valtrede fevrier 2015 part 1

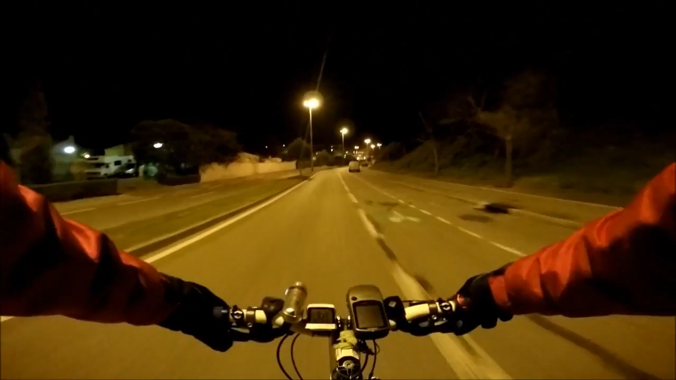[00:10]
Un peu de Martigues de nuit Là je crois que je ne l'ai pas Là on va déboucher à la mairie
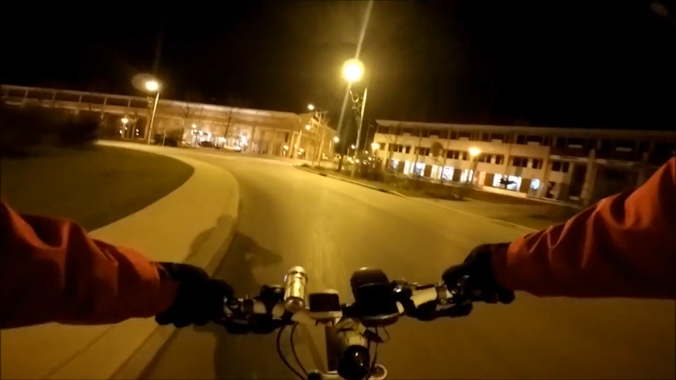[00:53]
On va déboucher à la mairie Le port à droite et le stade turcain à gauche
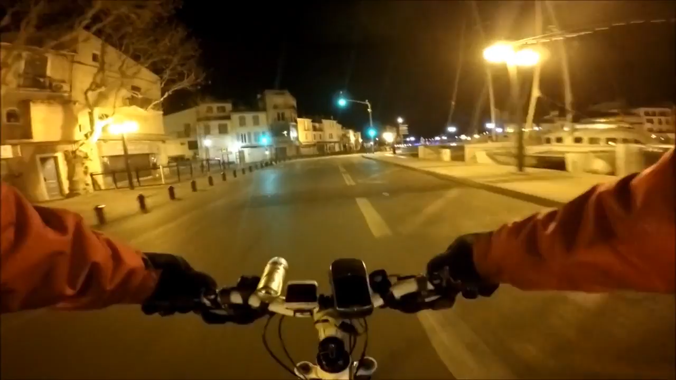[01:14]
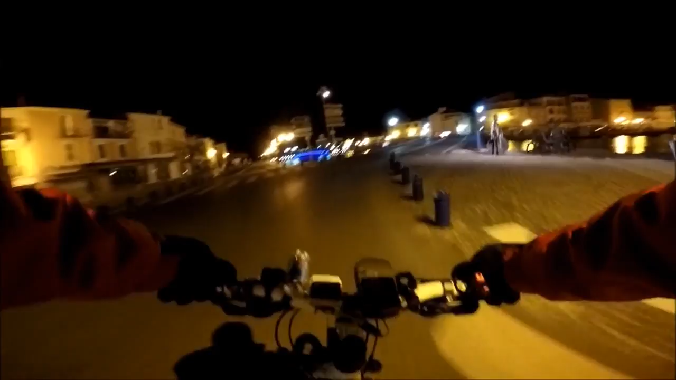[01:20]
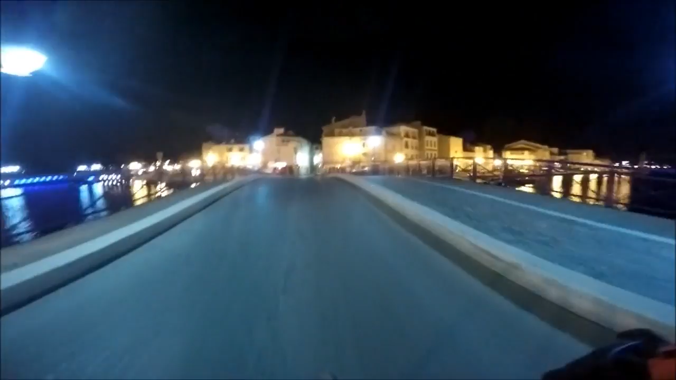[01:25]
Là on arrive au quartier de Lille Et puis je prends le pont-le-vent pour passer à Jonquière Là le pont-le-vent il monte Trop bien que les bateaux ils passent dessous
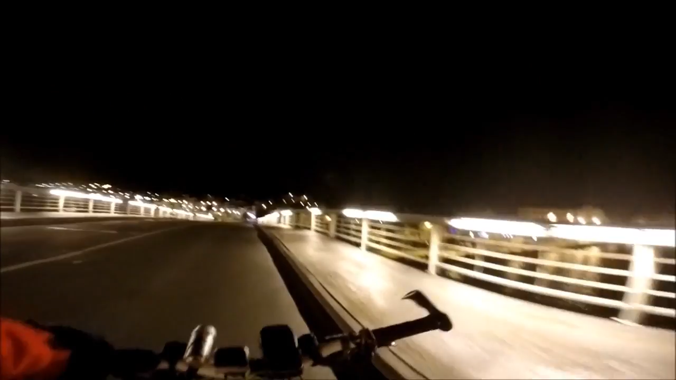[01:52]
Le canal 40 Là on va aller le longer
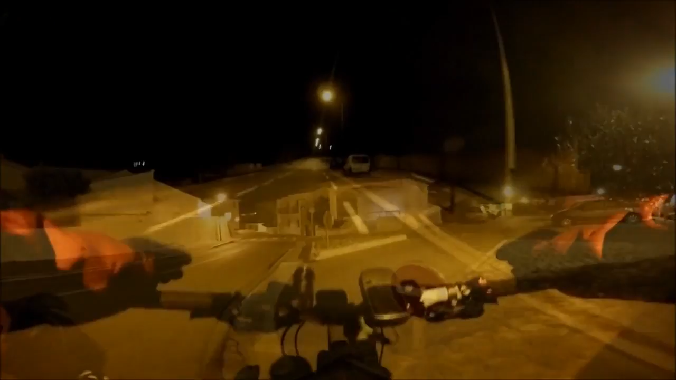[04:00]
Voilà Châteauneuf traversée Là c'est la sortie direction Cari de Rouet Et juste là le pont qui traverse l'autoroute Et là on entend l'autoroute Voilà le pont